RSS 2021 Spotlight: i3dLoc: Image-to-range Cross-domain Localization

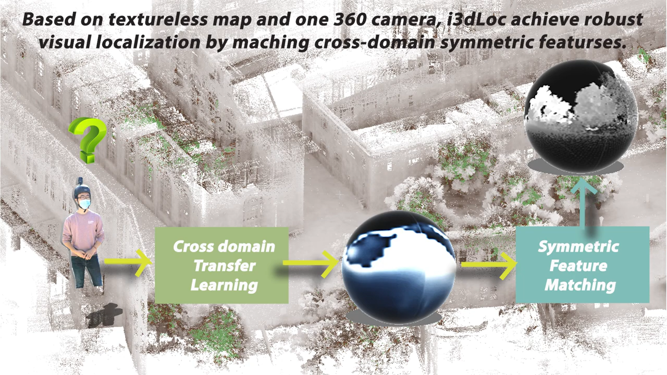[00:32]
The final organization results are based on the symmetric feature matching between the image and the 3D domain.
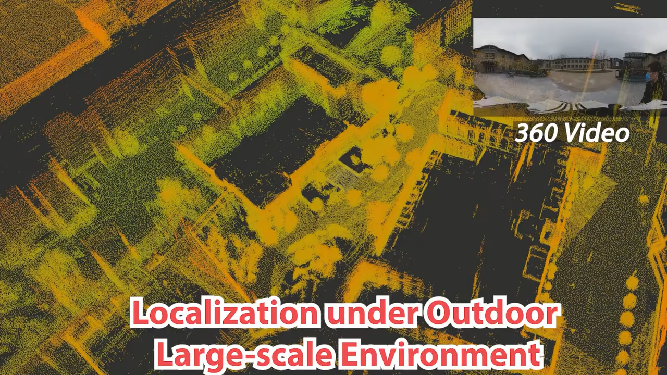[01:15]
In this order of 3D localization, we visualize the visual odometry,
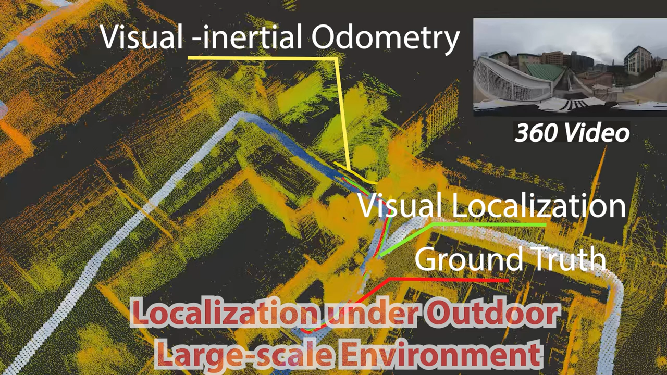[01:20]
ground truth, our estimation, along with the feature differences between 360 image and point cloud map.
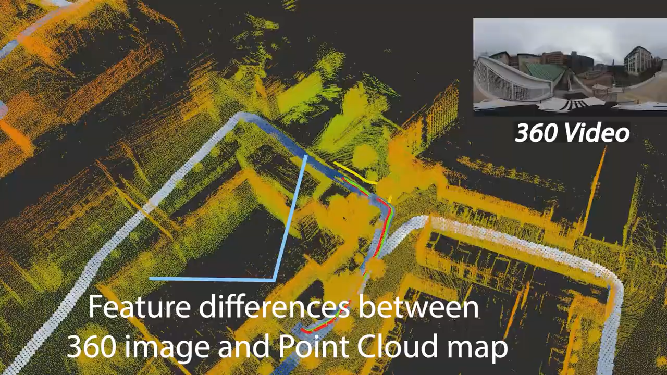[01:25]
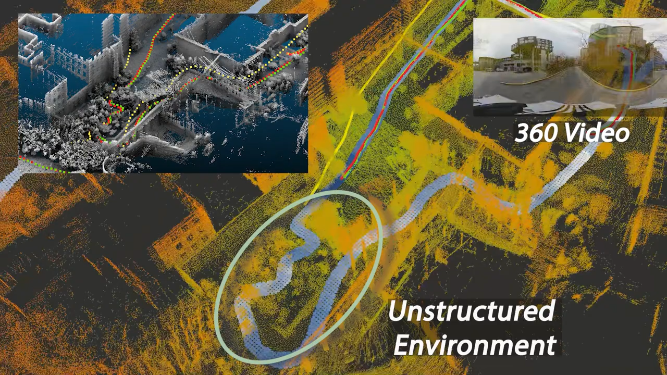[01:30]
Our method can deal with unstructured environments, such as tree-land trails, and is also robust to variant viewpoint differences.
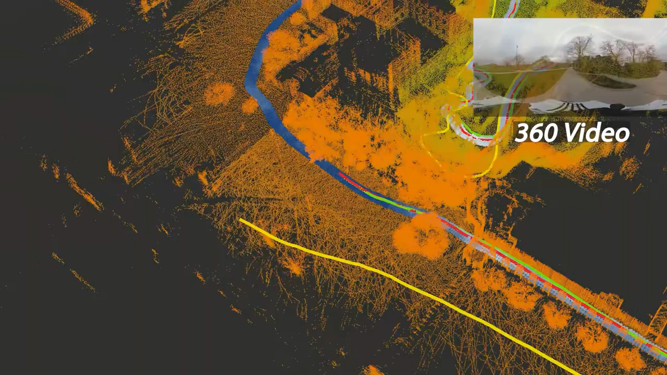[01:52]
The total trajectory of this demo is 2 km around CMU campus, and the same pre-trained model can be applied under different lighting,